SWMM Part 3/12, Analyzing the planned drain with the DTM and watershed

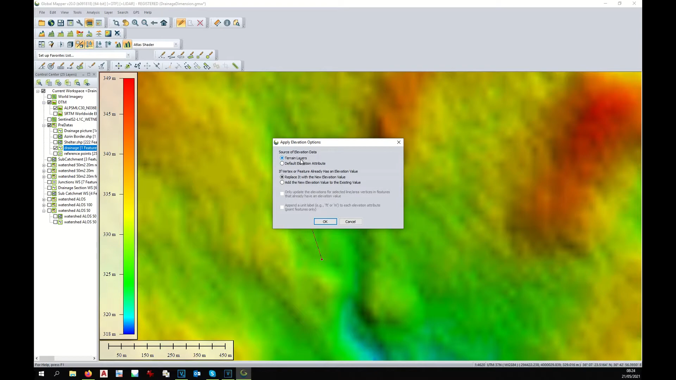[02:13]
And additionally, if the elevation already exists, do you want to replace it? Yes. At this point, your drain has received an elevation. At this point, we can see the profile. We just go over it with right click. Again, analysis measurement and profile.
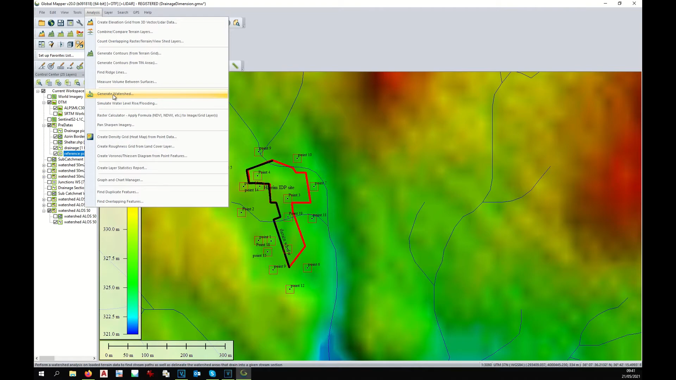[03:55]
And I run again the watershed analysis with different parameters.